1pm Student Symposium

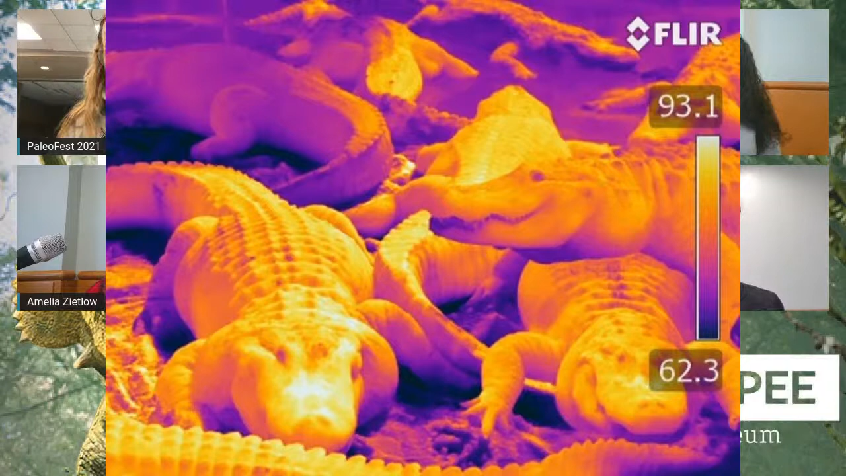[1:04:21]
Those are all alligators being viewed using thermal imaging camera so we can see which parts of them are cold versus which parts of them are hot. Awesome. It is awesome. Don't go in there. Oh, wait. No. I'm sorry. This one? Cool. Yeah. Hi. This is my Ammonite.